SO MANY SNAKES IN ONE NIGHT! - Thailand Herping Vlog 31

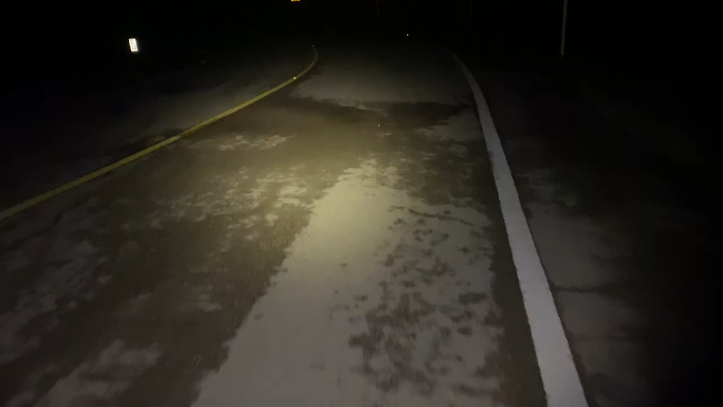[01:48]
okay you may think i'm going up to a snake on the road